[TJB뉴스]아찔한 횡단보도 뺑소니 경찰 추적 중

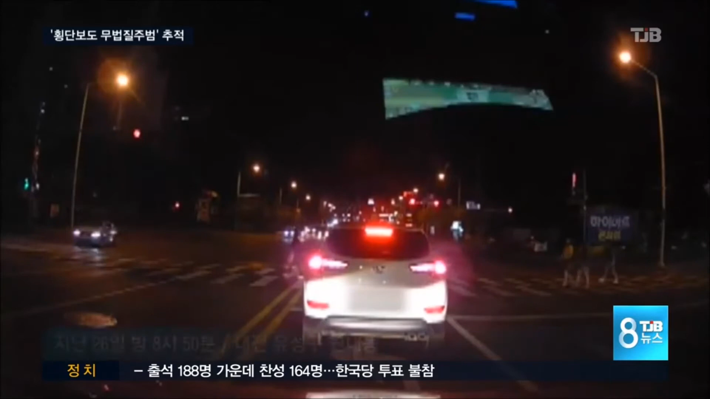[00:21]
여중생 3명을 포함해 대 6명의 인파가 횡단보도를 건너는 사이로 하얀색 차량 한 대가 정지 신호를 무시한 채 그대로 질주합니다. 당시 차량의 속도는 시속 80km 이상.